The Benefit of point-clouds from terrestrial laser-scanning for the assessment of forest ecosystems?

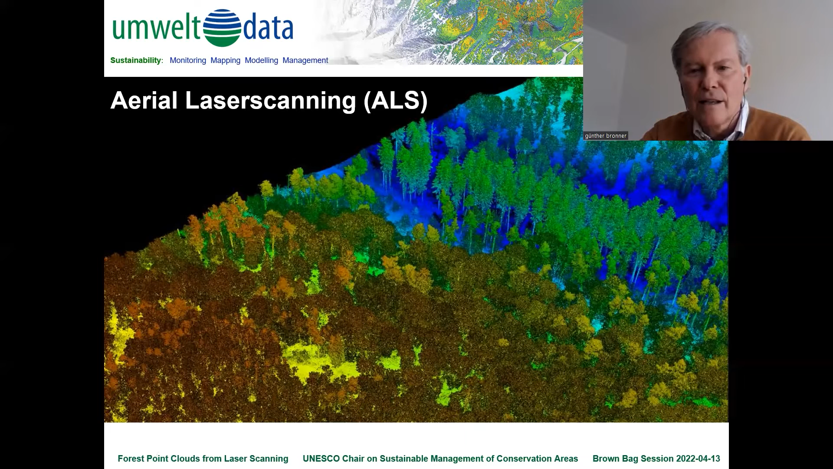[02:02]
usually a resolution that can be achieved from air airplanes but also from uawe and it allows a single tree segmentation this is the details you get from terrestrial laser scanning where you can measure the trees very accurately the diameters and the height and so on and the structure as you can see here
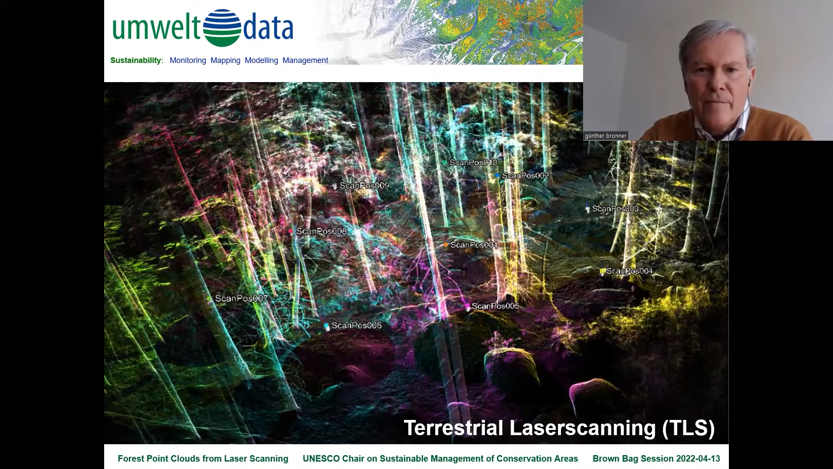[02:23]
in general the aerial laser scanning has a better representation on the canopy side and the terrestrial laser scanning has a better representation of the stems near the ground and but you can still see the the tree tops
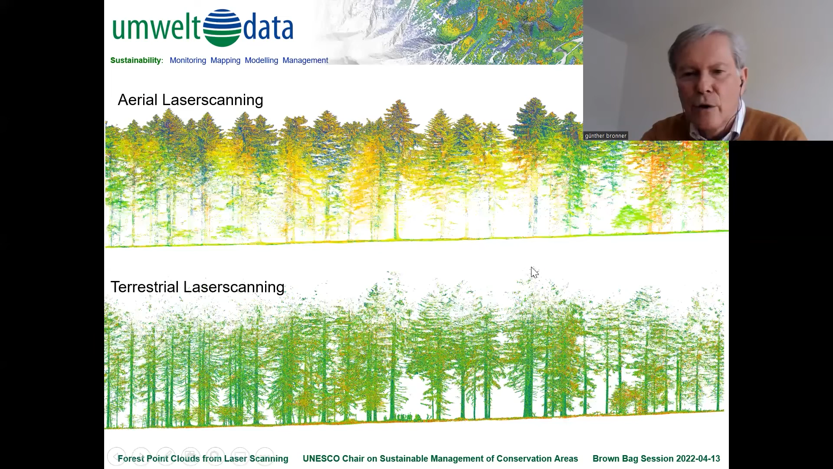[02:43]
with less points and you can use the terrestrial laser scanning for calibrating uh the aerial laser scanning um because a terrestrial laser scanning you can do only on some selected sample plots and aerial laser
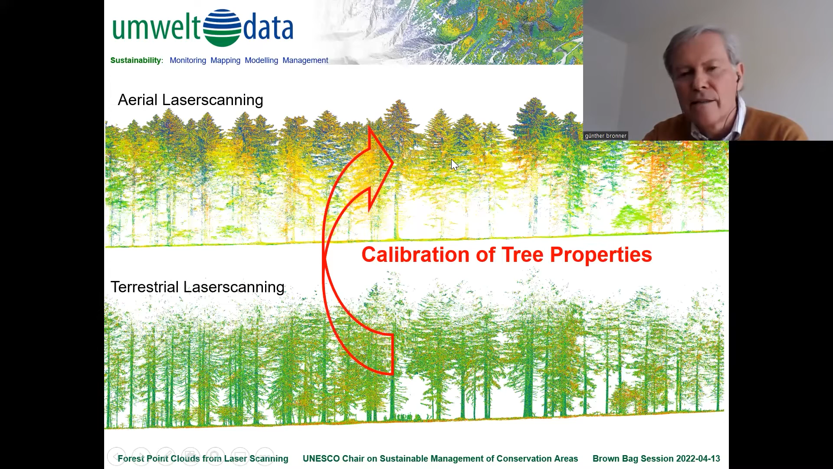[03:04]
scanning you could do wall to wall coverage of a whole project area so what i'm talking to you is part of a project funded
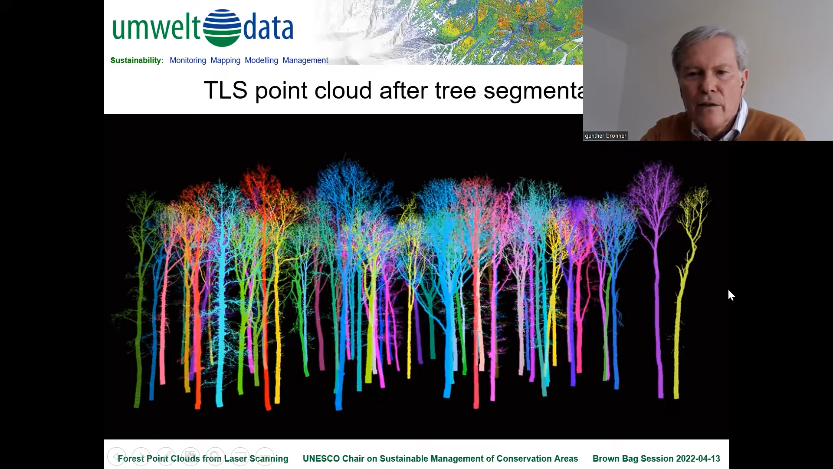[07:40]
you can start to measure the tree height for example uh you have here the statistics with comparison
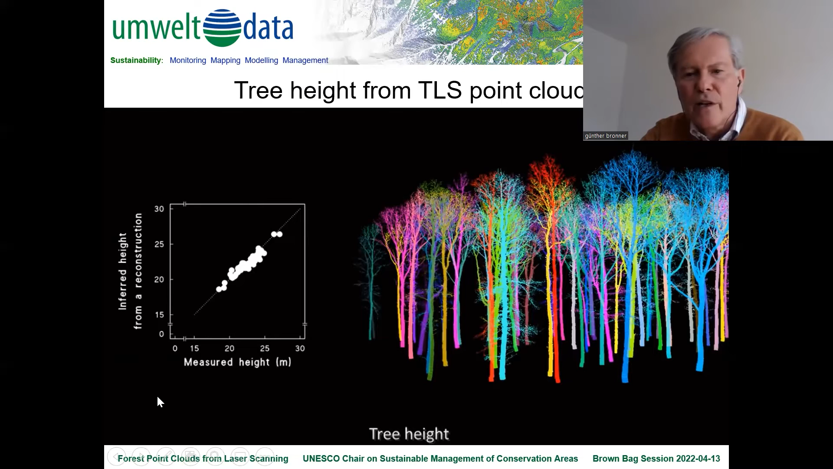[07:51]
measurements with manual measurements you can be sure that the heights from tls are even more accurate than in manual measurement and this is the measured dbh where the manual measurement is more accurate than the height measurement so it's
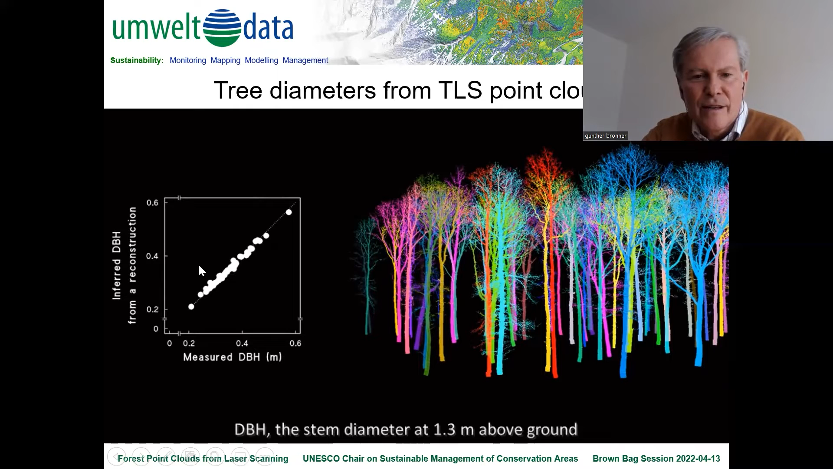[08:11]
a nice line this uh statistics and you have the volume which is uh has a higher standard deviation because the tree crowns are different uh and the form factors are different so you
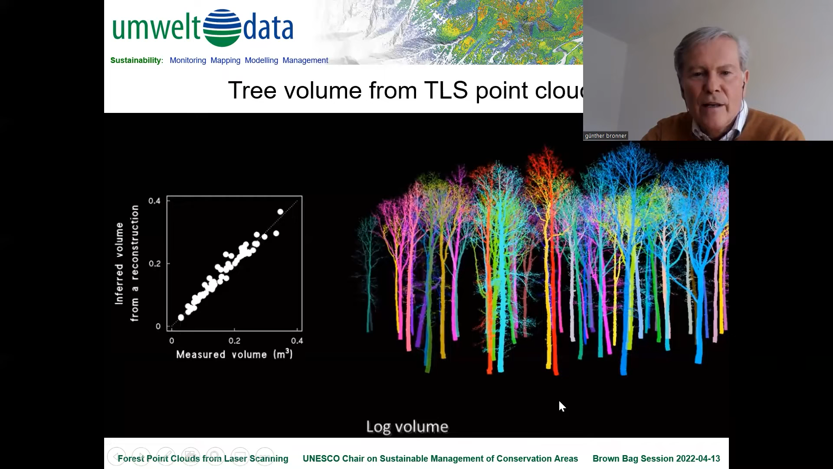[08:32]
can also uh assume that the tls measurement is more accurate than the manual measurement in this case if you derive a diameter from the point cloud it can look like this you do something like a cylinder fitting to obtain um something like a cylinder for the stem and then you have on the on the left hand image
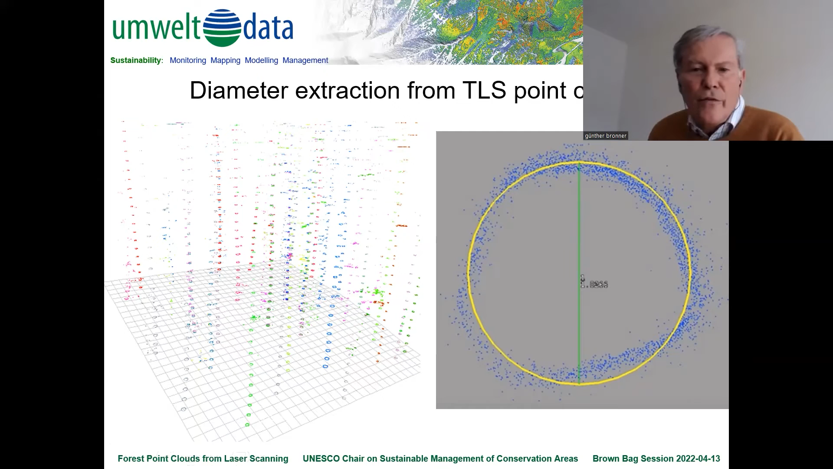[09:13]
you can see the diameters up the stem so you don't get only the diameter in 130 uh the dbh the usual but you can get a lot of diameters and yeah you can start with the modeling you can uh here you
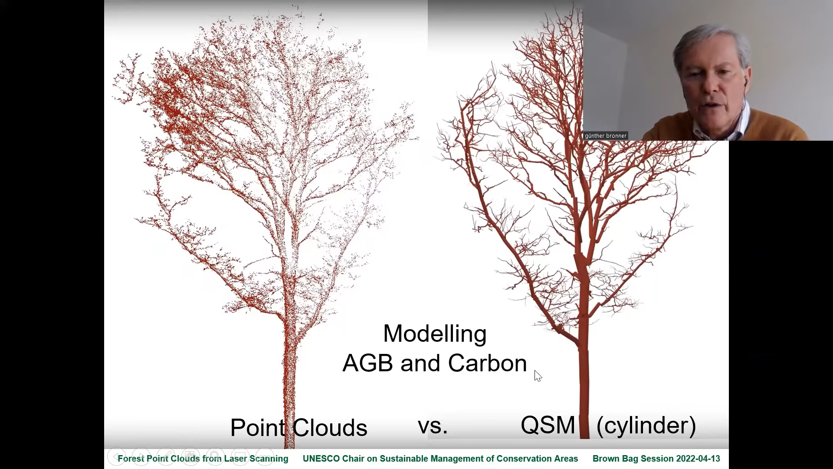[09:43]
contents you can look at the biodiversity and the diversity of the different trees if you segment the
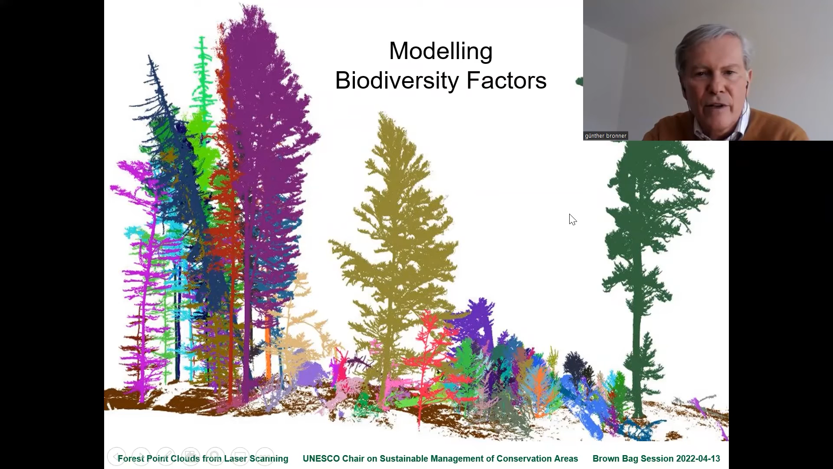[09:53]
trees in a very detailed way you can look at the deadwood lying on the ground